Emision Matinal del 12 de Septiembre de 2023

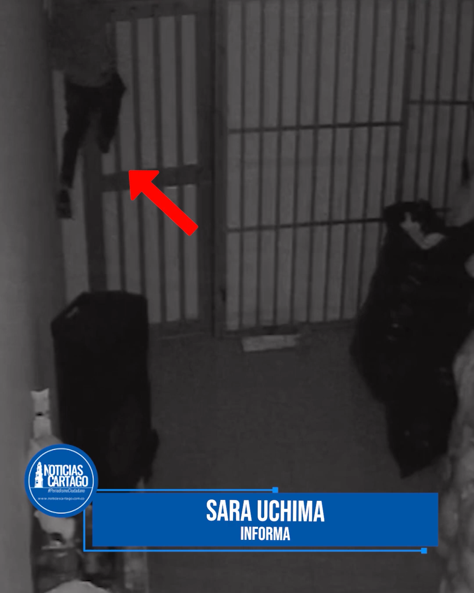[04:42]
quedó registrado el momento donde un sujeto en horas de la madrugada ingresa por el techo de una bodega de un establecimiento comercial ubicado en la carrera cuarta entre 13 y 14 de la ciudad de cartago
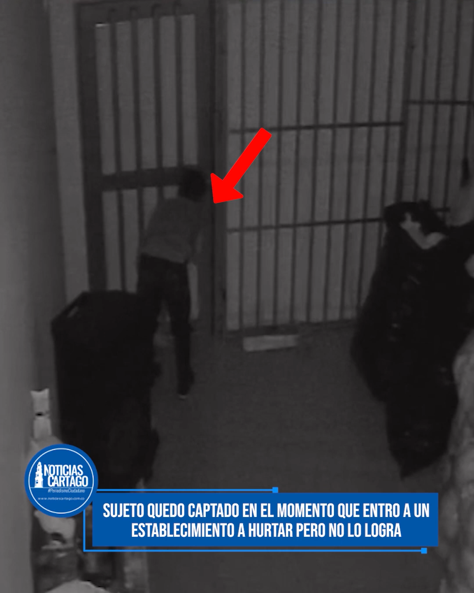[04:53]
como se observa en el vídeo este sujeto no pudo hurtar los artículos que se encontraron allí
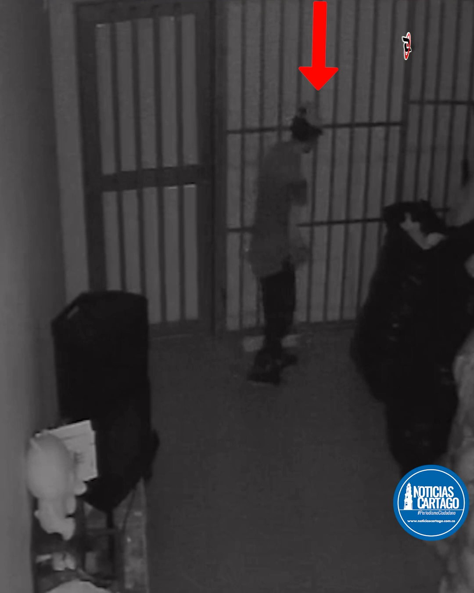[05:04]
al no encontrar cómo sacarlos por lo que prefirió huir tan pronto pudo por el mismo lugar en el que ingresó se hace un llamado a las autoridades para combatir la inseguridad que se está presentando en la villa de